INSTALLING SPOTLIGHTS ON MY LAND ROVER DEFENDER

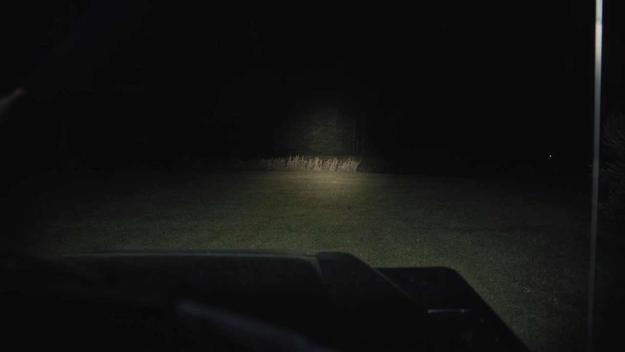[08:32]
It basically goes to pitch black. So they're really impressive lights. I'm over the moon with them. Yeah, as I said, all the wiring really easy to do.